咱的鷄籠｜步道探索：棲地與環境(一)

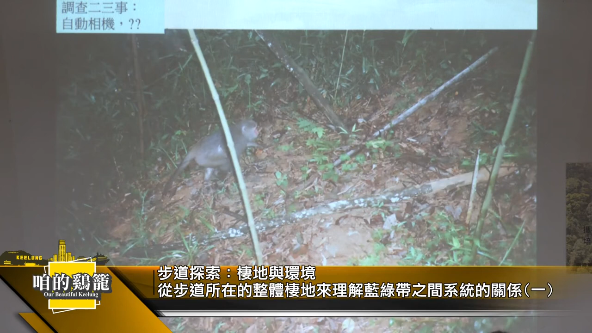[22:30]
那自動相機比較難的就是說你要能夠去判斷牠是什麼樣的物種那有時候來講的話也會誤判像這裡面來講的話到底有幾隻對不對你看這邊要看到這邊還有一隻對不對很難